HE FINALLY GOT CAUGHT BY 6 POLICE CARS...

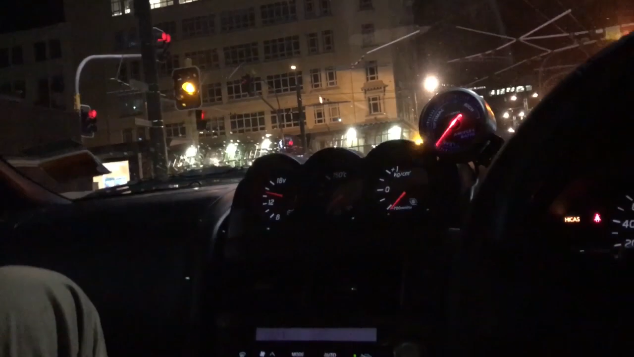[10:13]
This cunt just ran a red light. What a fucking idiot.
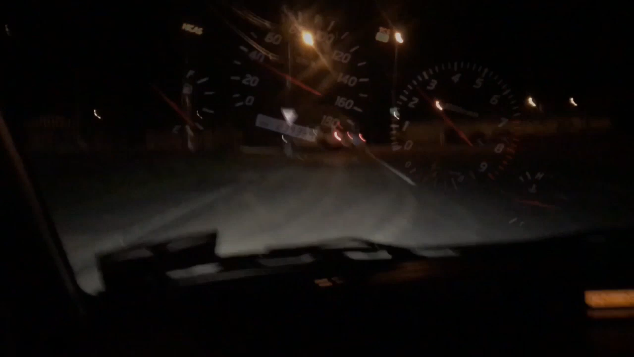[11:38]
Fucking following a police chase, like literally going so quick. This is some interesting shit.
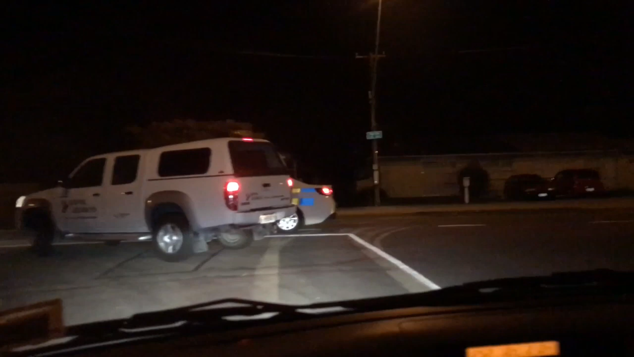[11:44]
We fucking missed it all on camera though. What's going on here? The fuck is going he on? He got him.
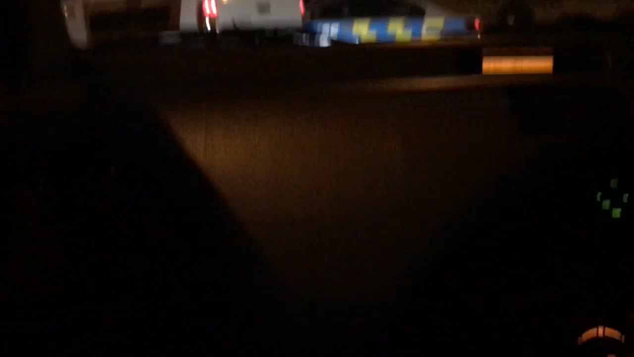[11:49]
He got him. What the fuck is going on over here? They caught him, bro. They fucking caught this dude.
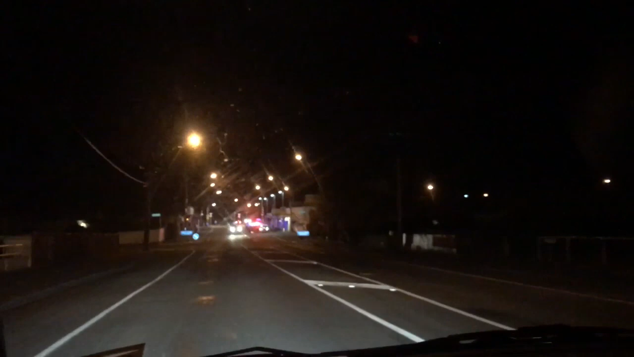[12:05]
Longer than that, 15-20. And they finally caught this guy. Holy shit.
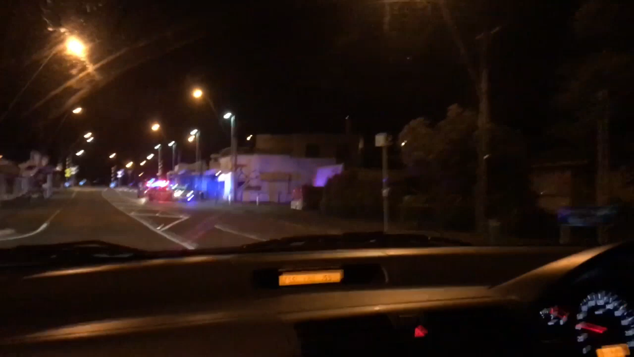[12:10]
Finally caught him, bro. Look at them.
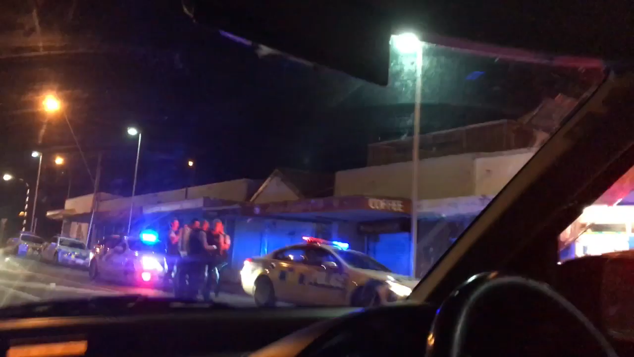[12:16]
It's the boys in blue.
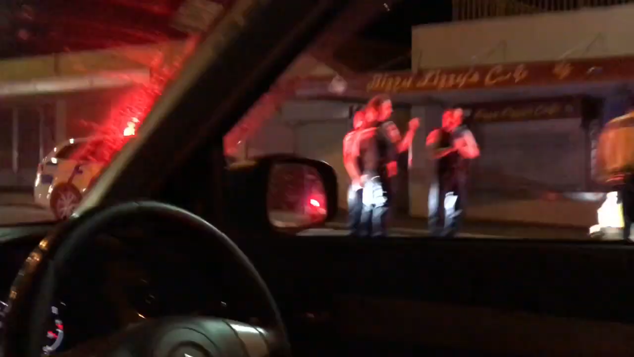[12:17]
Holy fucking shit, bro. That is a lot of pigs, man.
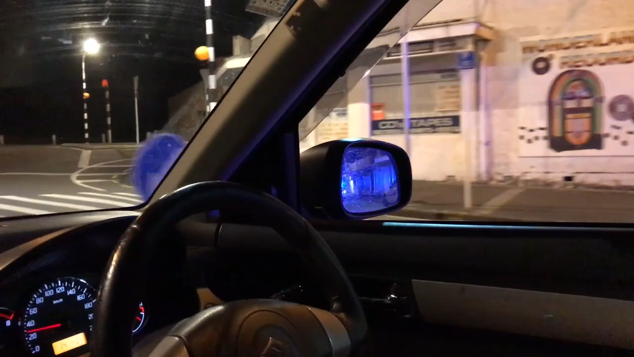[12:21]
That is a lot of fucking pigs.